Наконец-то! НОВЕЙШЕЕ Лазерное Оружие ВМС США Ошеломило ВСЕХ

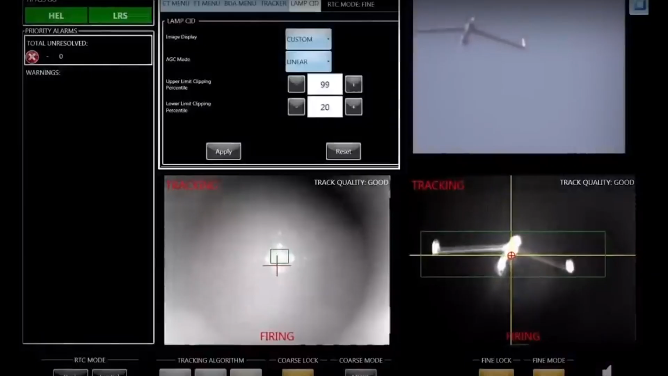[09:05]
Система управлялась с помощью монитора с плоским экраном игрового контроллера, встроенного в боевую систему корабля.
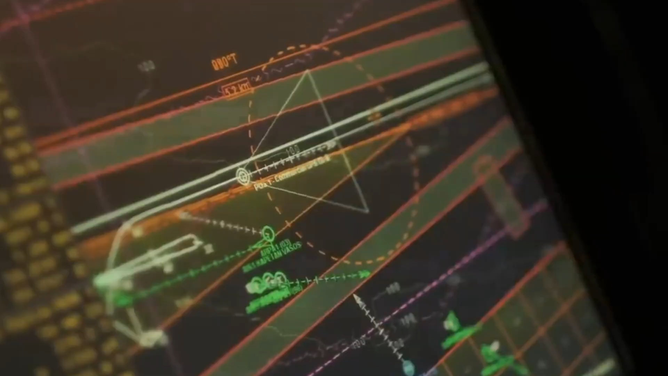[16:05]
Важной особенностью Helios остается возможность интеграции с существующими или перспективными системами управления кораблей.
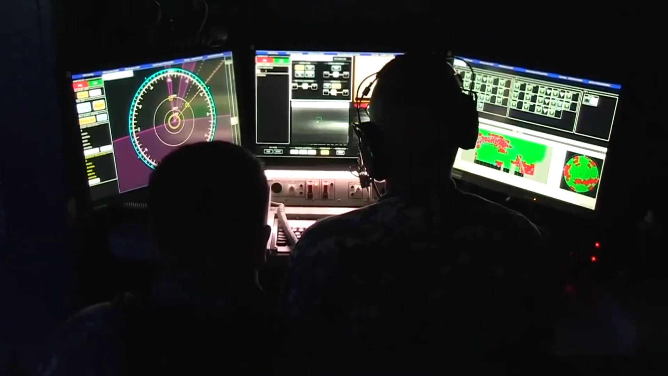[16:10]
Интеграция Helios и системы управления дает очевидные преимущества.
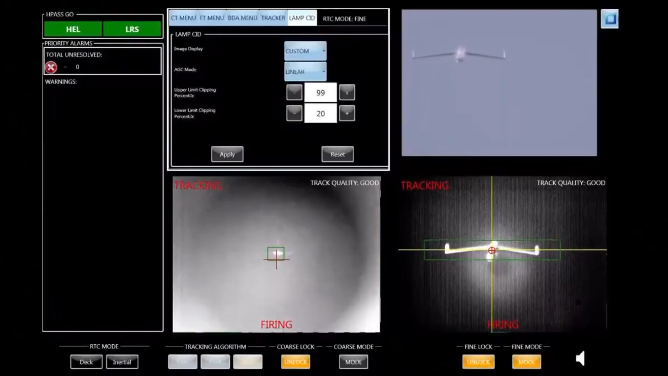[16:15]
Она позволяет упростить состав системы управления лазерным комплексом без потери в боевых возможностях.
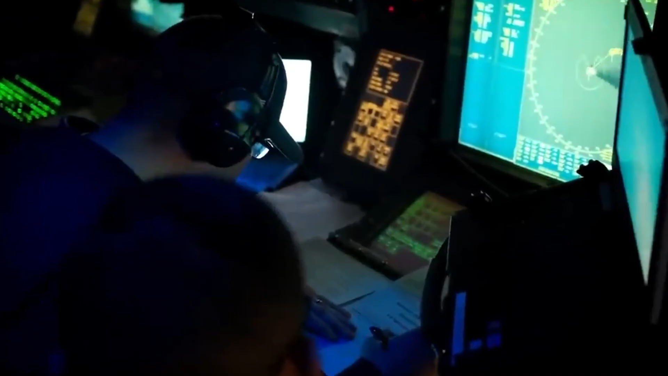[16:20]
Помимо этого, боевой лазер получает доступ к данным от более эффективных средств обнаружения.
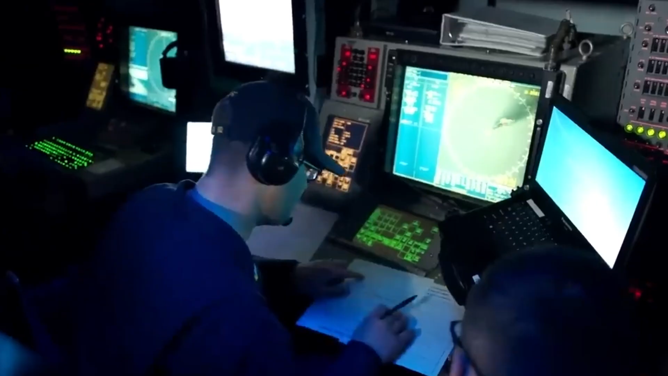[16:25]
Благодаря этому оператор Helios может полностью отслеживать окружающую корабль обстановку и узнавать об угрозах задолго до того, как они войдут в зону поражения.